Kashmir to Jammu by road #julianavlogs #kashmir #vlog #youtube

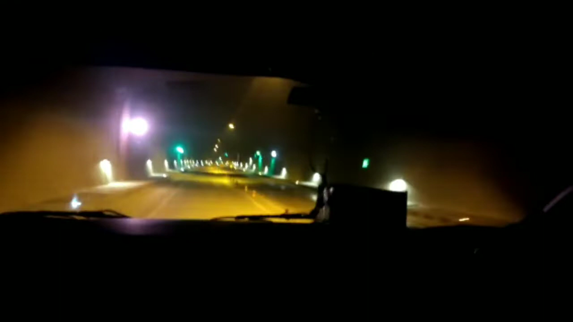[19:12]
इसके अंदर काफ़ी लाइट्स लगाई गई है जिसकी वजह से ये टनल जो है वो और भी ज़्यादा खूबसूरत लग रहा है।